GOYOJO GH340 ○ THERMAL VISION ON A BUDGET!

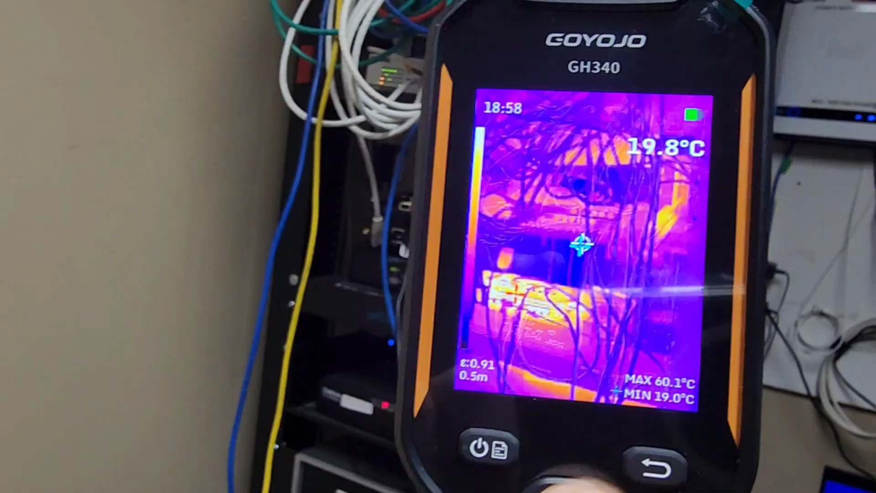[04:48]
On screen: spot 19.8°C, max 60.1°C, min 19.0°C
Distance is another important one. So, you know, you want to make sure you have your proper distance setting when you're taking those pictures because it is,
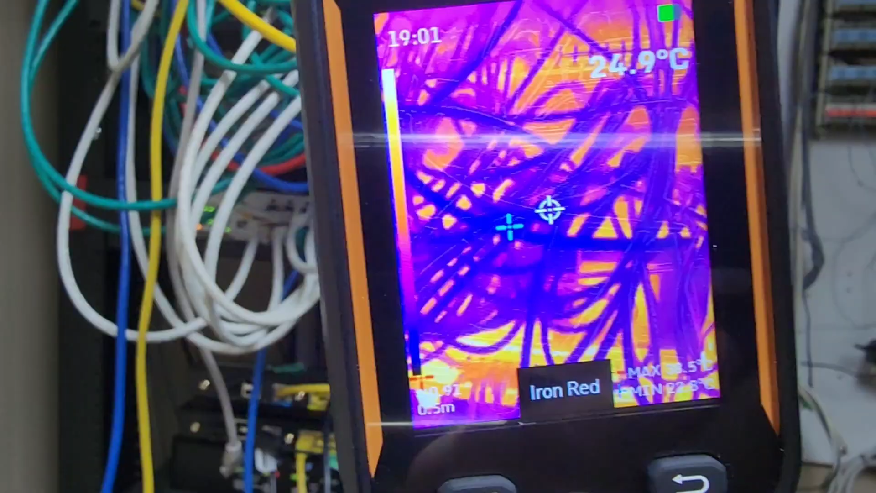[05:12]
On screen: spot 24.9°C
Look at the heat being generated from those network cables.
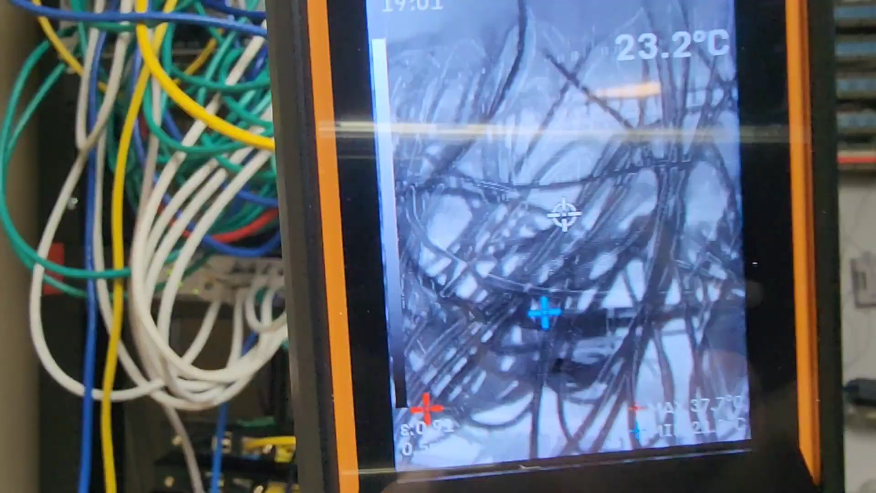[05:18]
On screen: spot 23.2°C
Unbelievable amounts of heat being generated in a server room.
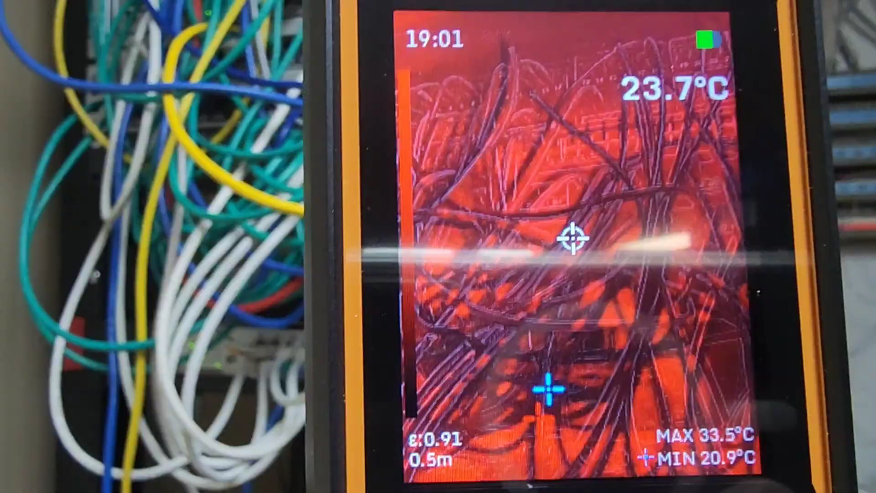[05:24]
On screen: spot 23.7°C, max 33.5°C, min 20.9°C
That's why server rooms are normally ice cold because the heat is obviously a killer for electronics. Some really cool imaging here going on.
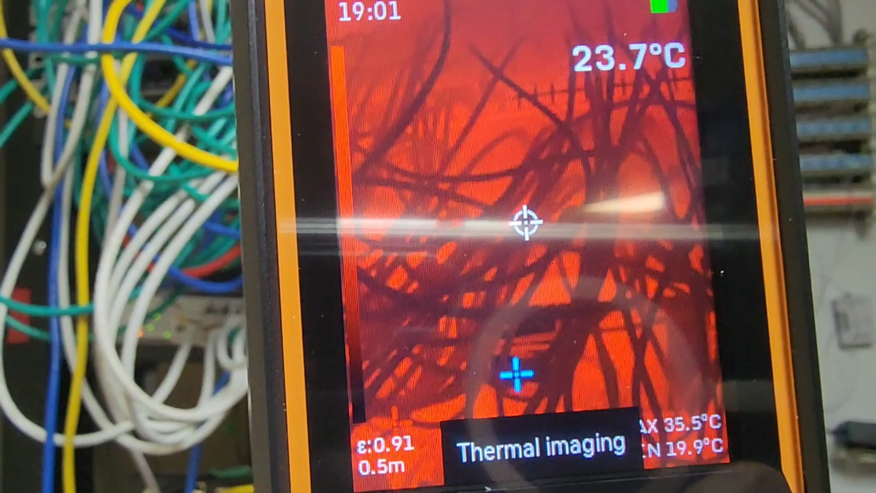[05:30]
On screen: spot 23.7°C, max 35.5°C
We've got the visible light, which basically displays the visible light images only.
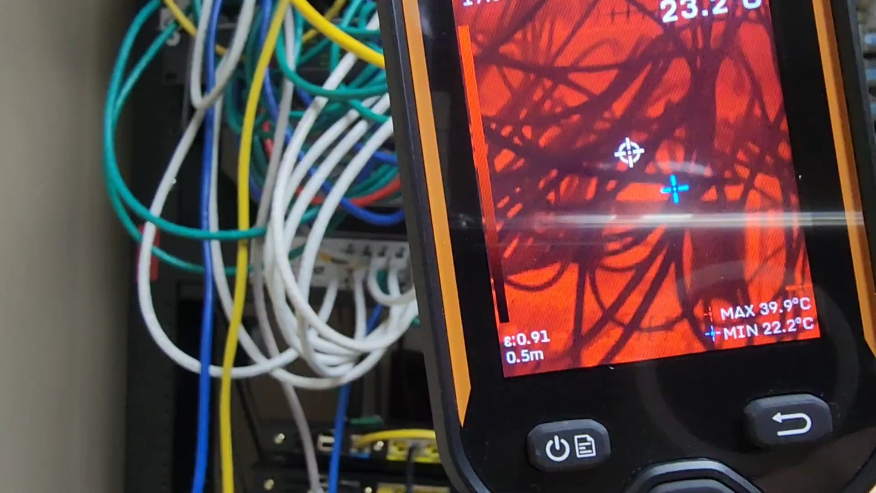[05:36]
On screen: max 39.9°C, min 22.2°C
And you can have something called the fusion mode, which is an overlay of visible light onto the thermal image.
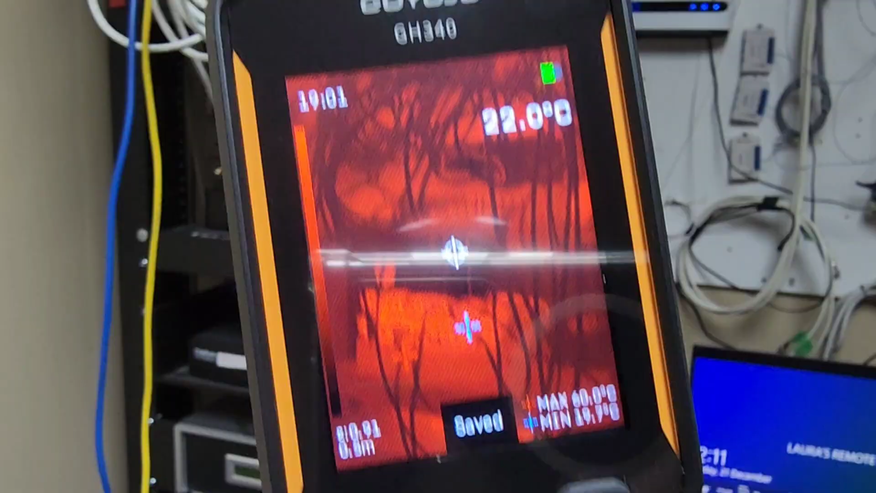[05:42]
On screen: spot 22.0°C
So you're basically getting a preview of a fused image with sharper ebbed edges compared to the regular thermal imaging mode. Kind of neat. And this one really does it with the push of a button. Very, very nice.
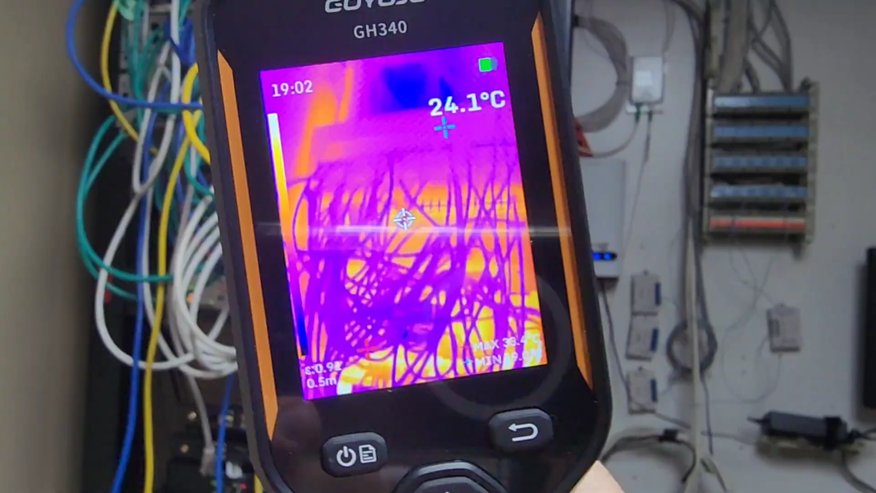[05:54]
Once again, a ton of heat and heat signatures on electronics equipment,
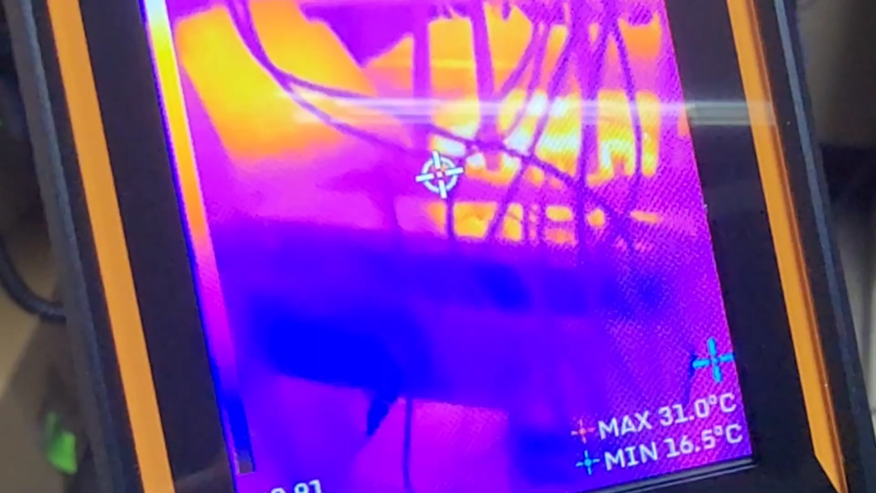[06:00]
On screen: max 31.0°C, min 16.5°C
networking equipment, especially a great way to troubleshoot something.
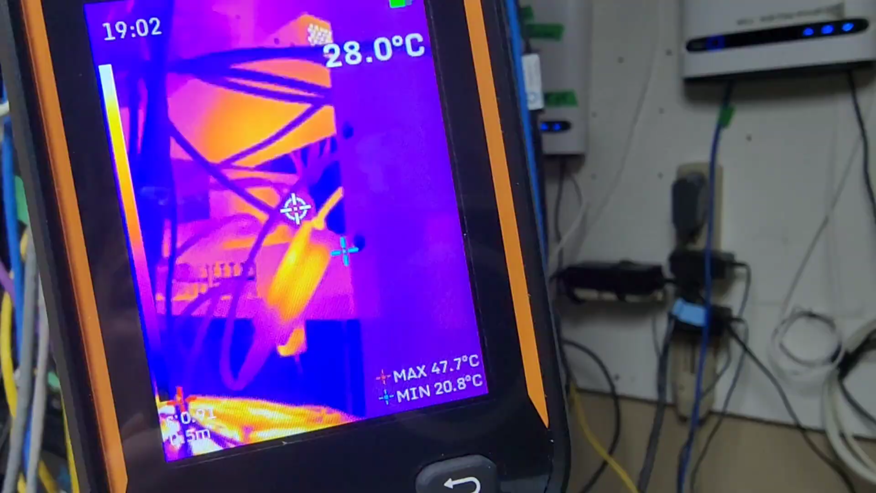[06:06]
On screen: spot 28.0°C, max 47.7°C, min 20.8°C
Check this out. Oh my God, it's a PUE adapter. Look how hot it is. That white is pure heat radiating off of that little adapter.
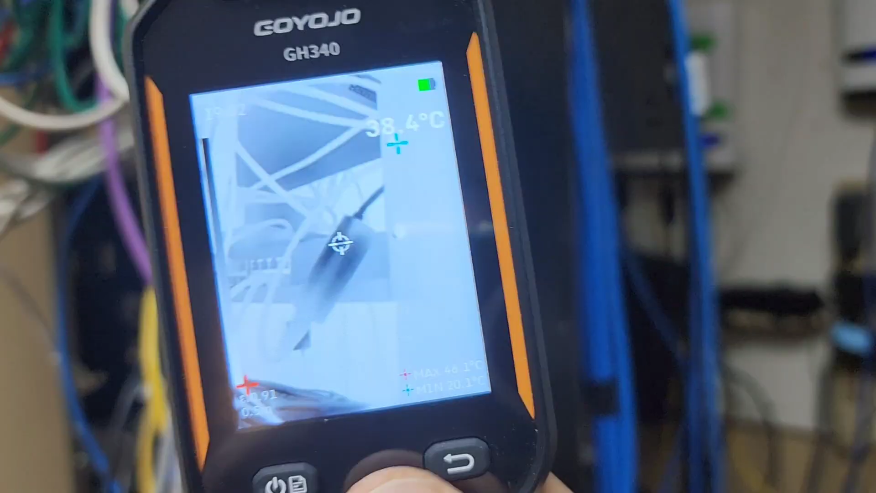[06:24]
On screen: spot 38.4°C
So you can tell long-term wear and tear simply by pulling out that thermal camera and taking an overlay of your network.
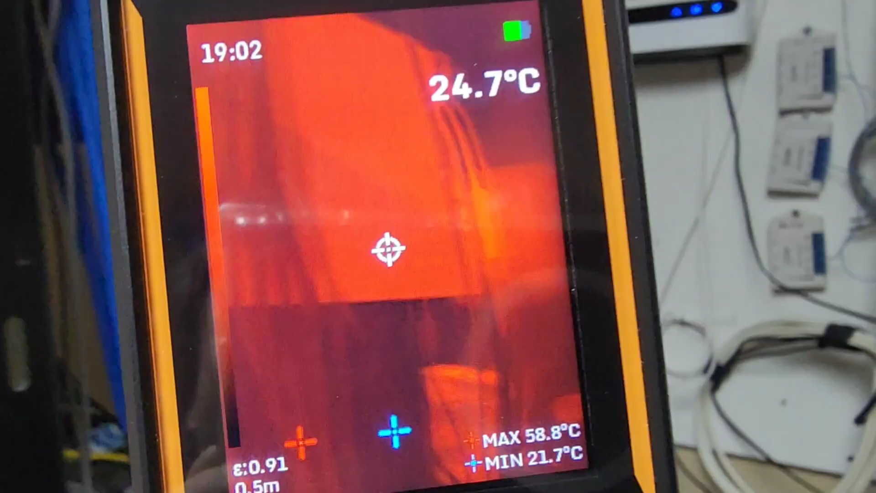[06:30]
On screen: spot 24.7°C, max 58.8°C, min 21.7°C
You know which components aren't going to last that long just due to the heat.
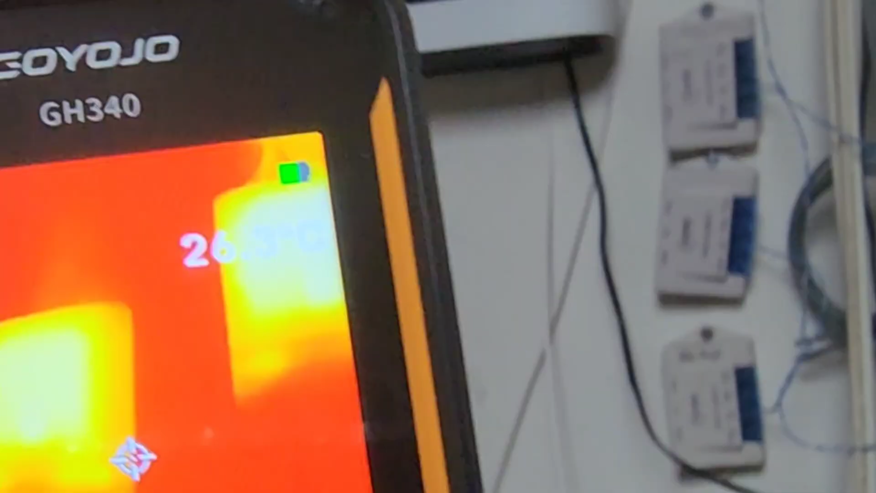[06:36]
Some modems on the wall. And once again, just generating a ton of heat.
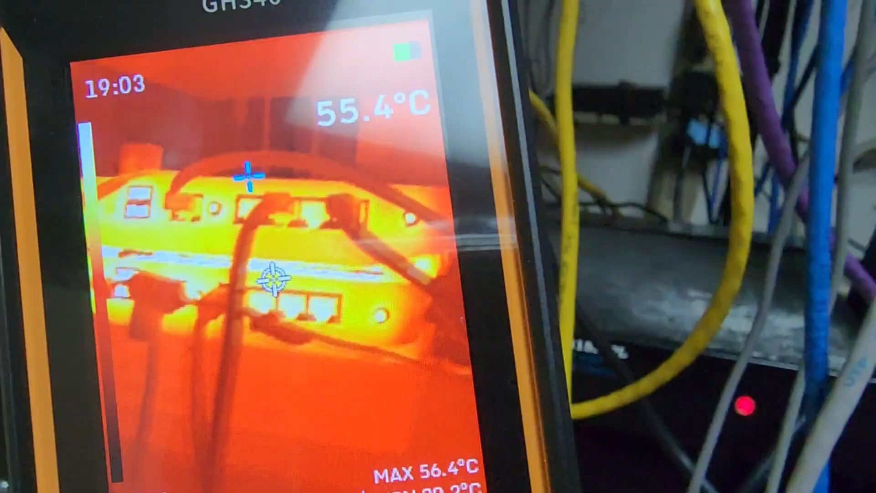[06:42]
On screen: spot 55.4°C, max 56.4°C
Very cool. And I've got to say the, the thermal images themselves, you can see the clarity, the contrast, the, the color is just incredible.
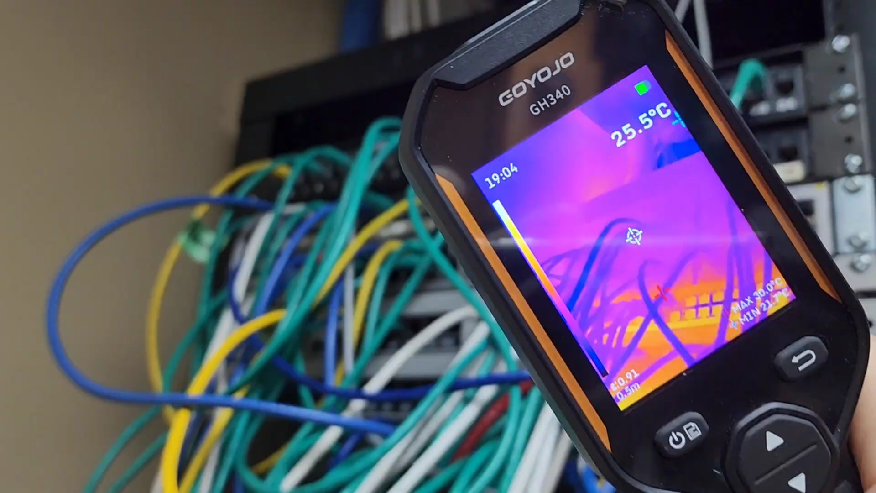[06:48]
On screen: spot 25.5°C
So very impressive for the price, this Goyojo thermal camera.
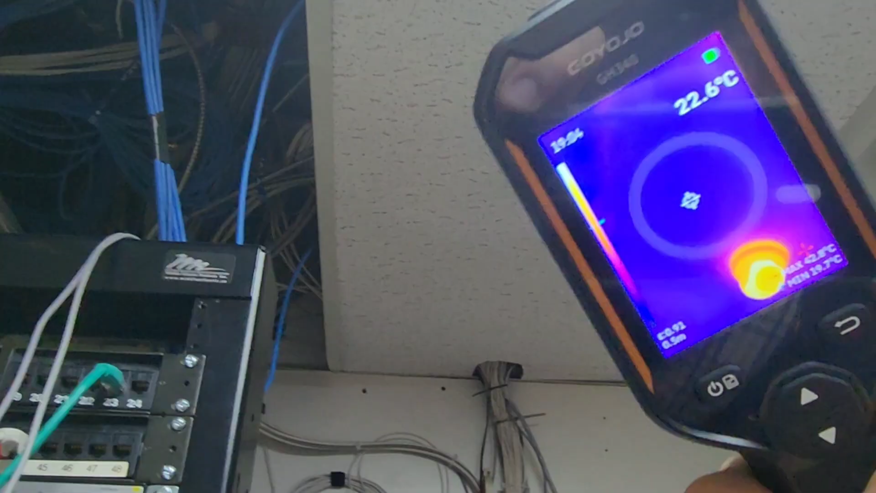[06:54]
On screen: spot 22.6°C
I got to say, I wasn't expecting that much to be honest with you,
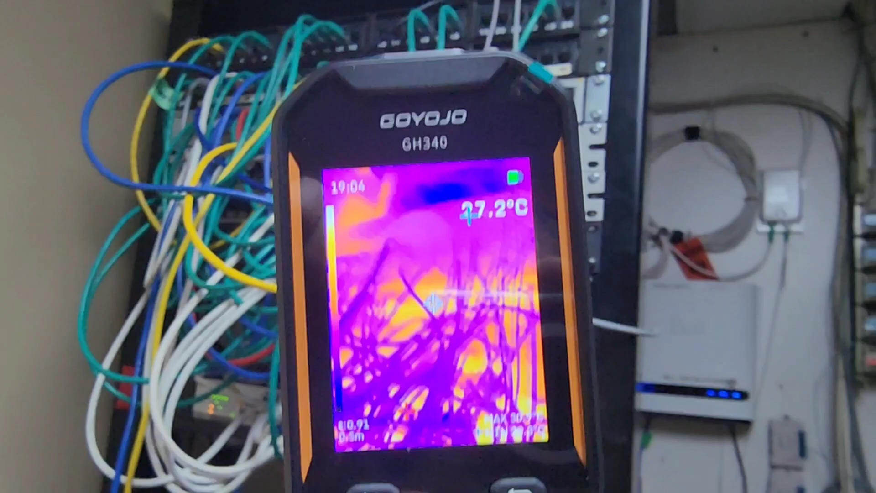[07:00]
On screen: spot 27.2°C
but generally speaking, I am uber impressed with the imaging quality, uh, for what you're getting.